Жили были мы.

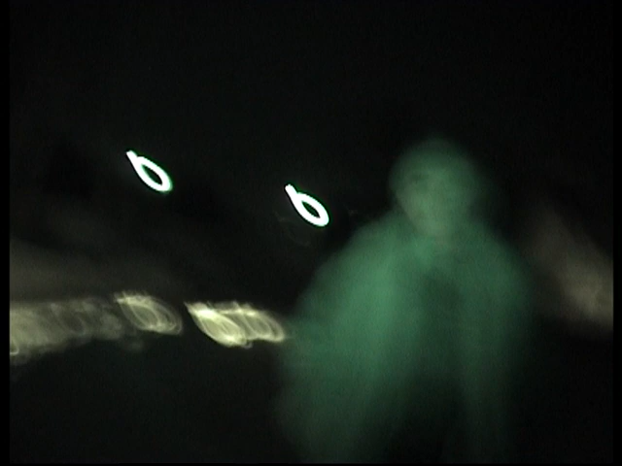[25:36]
Я вижу, вижу. Сзади снег, киска. Угу. Две лампочки горят внизу.